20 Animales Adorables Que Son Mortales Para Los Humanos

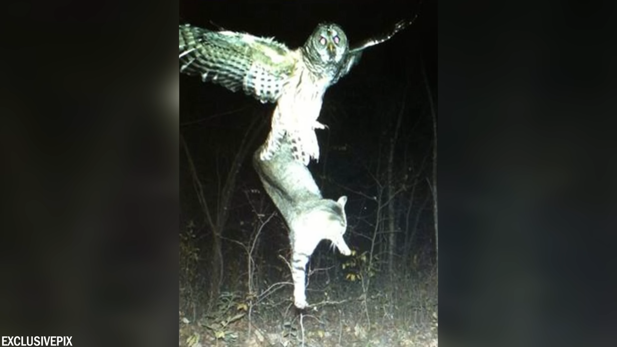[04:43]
lo que les permite agarrar y aferrarse a presas mucho más pesadas que ellos.